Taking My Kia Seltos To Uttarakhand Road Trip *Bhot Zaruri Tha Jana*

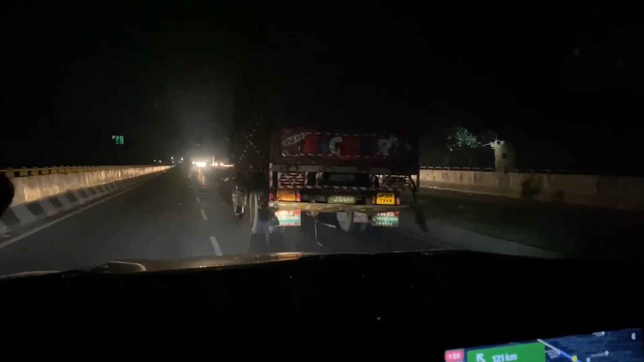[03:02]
तो भाई आईवे में अगर सिक्योर्टी है तो भाई इनके लिए कुछ करो यार यह ट्रक वाले भाई अं�
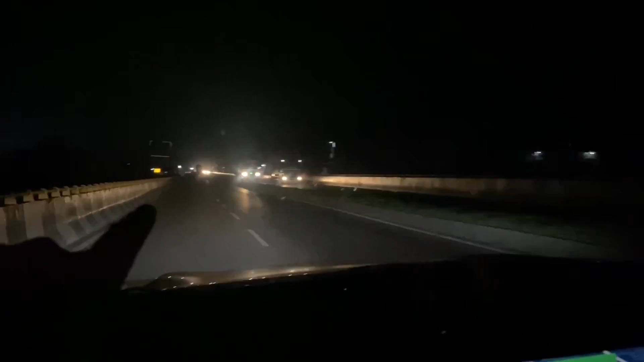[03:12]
रिफ्लेक्टर की लाइट से मतलब हम लोग मतलब रिफ्लेक्टर लगी है उनकी गाडी में तो हम लाइट मार रहे हैं तो हमें पता चल रहा हो देख लो आगे ट्रक आपको दिख रहा होगा अभी निशाल इसके और पास लेकर जा रहा है वाई लिटरली बहुत फ्रस्टे
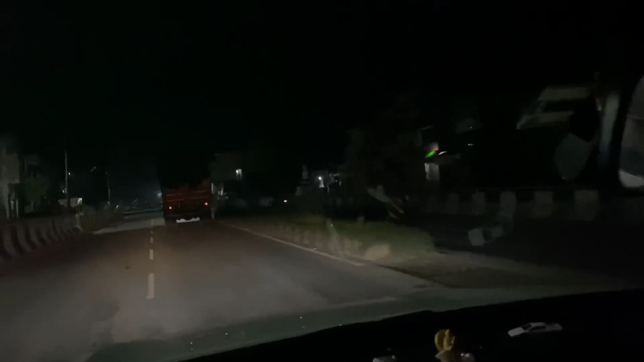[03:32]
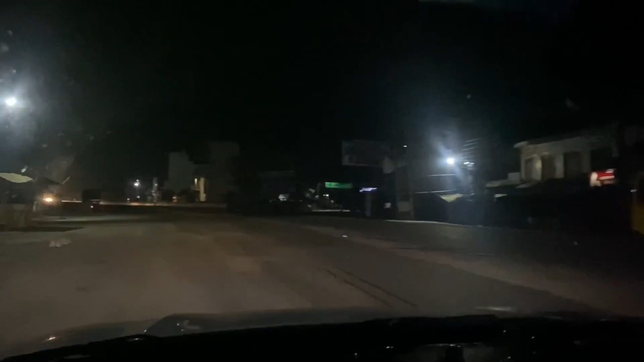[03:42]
आपको मैं जितने एक्जामपर बोलो के उतने एक्जामपल देखो आगे देखो ट्रक जा रहे है आपके सामने यह देखो भाई इन में कुछ भी नहीं है तो लाइट का रिफ्लेक्शन पड़ रहा है मेरे कैमरे में तो हम आपको इतना इंदिखा पारा लेकिन स्टिल आप
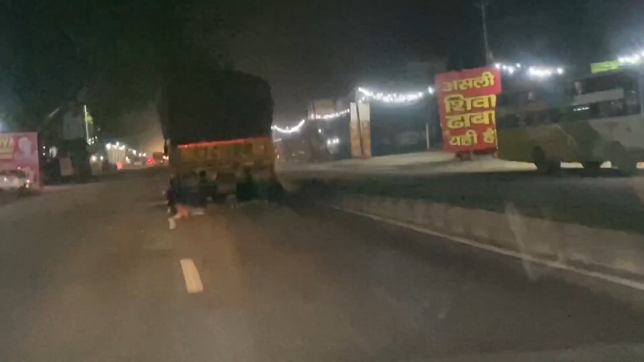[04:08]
आपको बताता हूं जो धाबे है वो मेरे को खुले हुए दिख रहे है और यहां पर आप रुक के खाना भी का सकते हो और भाई हम लोग वैसे पैकप के लिए अपना जो है पूरा सीन लेकर
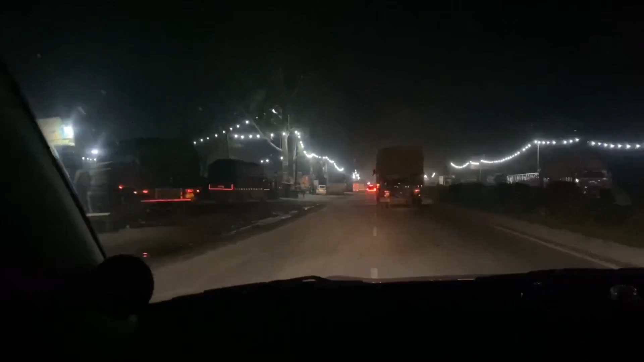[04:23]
आयो है काने का लेकिन स्टेल भाई देखो यह देखो लेफ्ट का इंडिकेटर